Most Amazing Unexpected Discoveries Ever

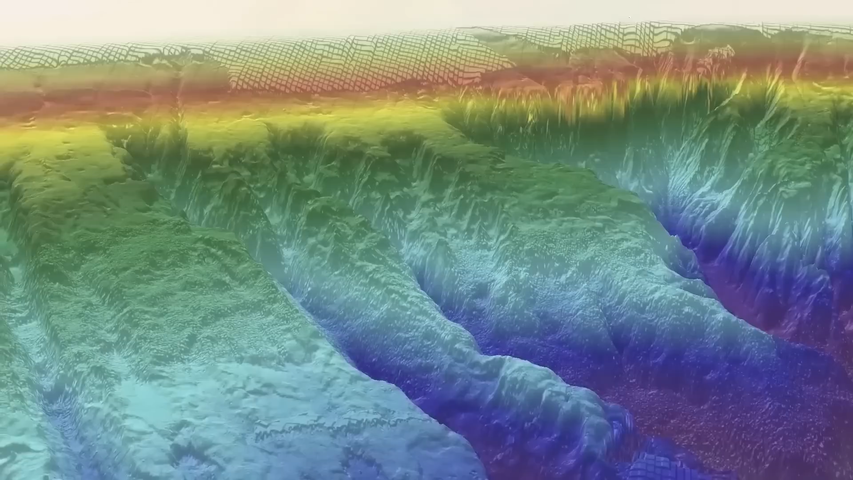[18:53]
The trench has since been dubbed Keith's Abyss. To really bolster the theory of the Loch Ness Monster living down there,